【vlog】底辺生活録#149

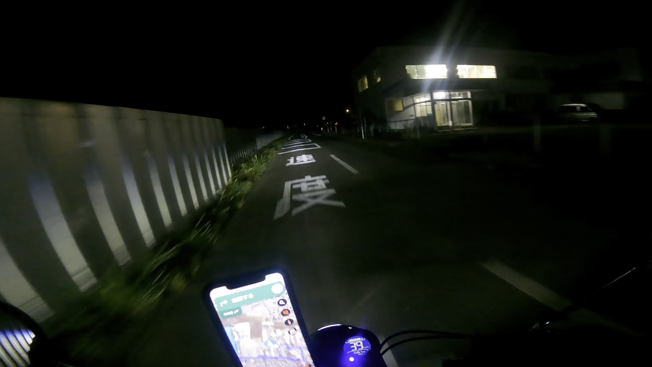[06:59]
うわぁ全然違えやん、逆やん。どうすっかな。とりあえず仙台駅じゃねえ、新潟駅で荷物下ろします。
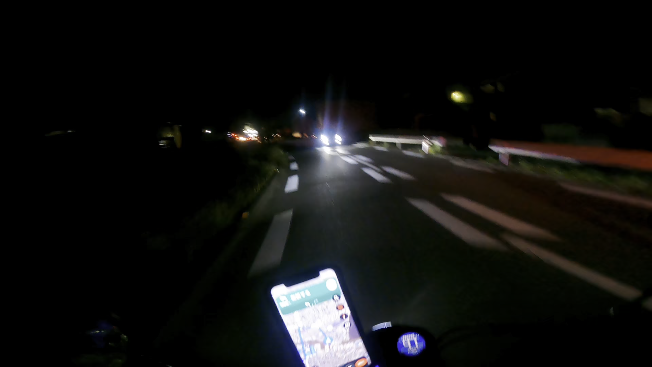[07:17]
コインランドリーの方、コインランドリーじゃねえ、コインロッカーですね、コインロッカーの方行って荷物を預けます。
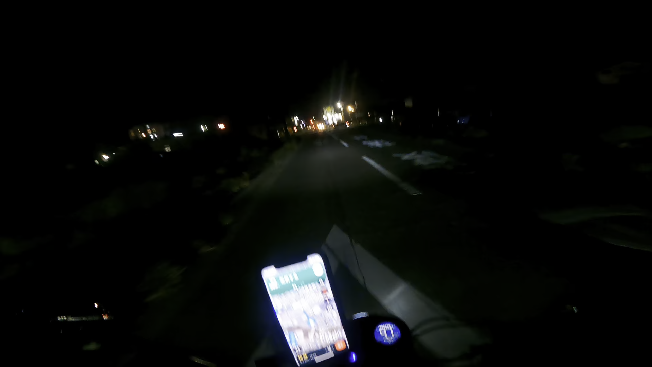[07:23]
はい、それからだ、とりあえずはそれから、とりあえず新潟駅まで、行きたいと思います。
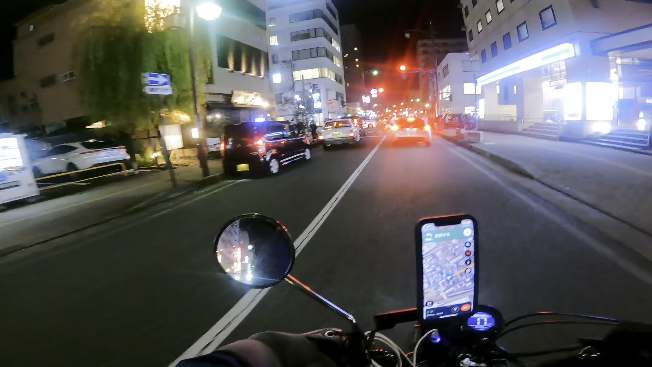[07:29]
いや混んでんなということでですね、早速ですね、Uber Eats が鳴りましたね。320円というクソ単価ですけど、まあちょっと楽しみながらちょっとやりますわ。ちょっとね結構楽しいんですよ、未知なる場所の配達はとりあえず頑張ります。まあしかしあれっすね、デリバリーいないっすね、同業者
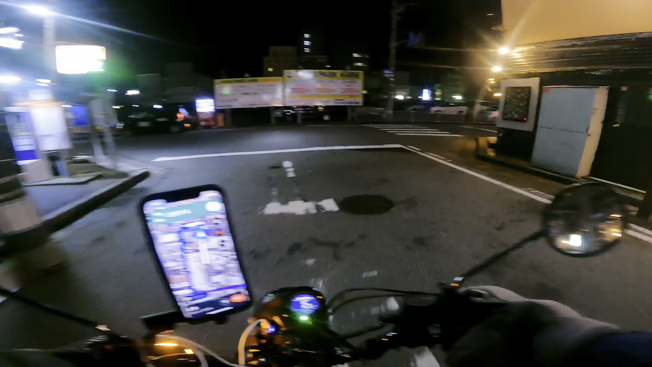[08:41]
1軒目、いやクラブだったわクラブだったわ、よかったわ。お客様の方が
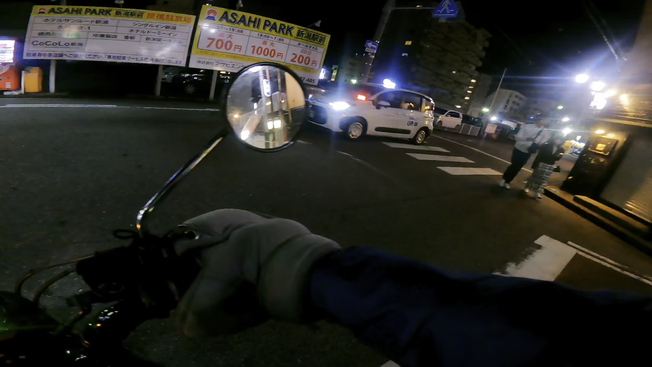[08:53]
店の方をね出て待ってくださってたんで、すげえ分かりやすかったよかったよかった、ありがたいですね。はい、2軒目も行きます。
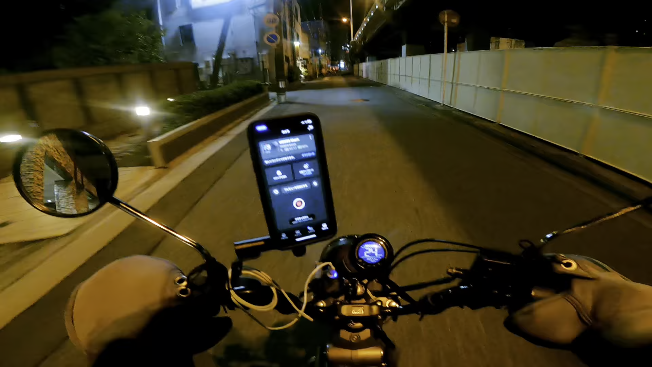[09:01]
はい、3軒目ですね。いやーなりますね、ガストになります。660円の案件ですね。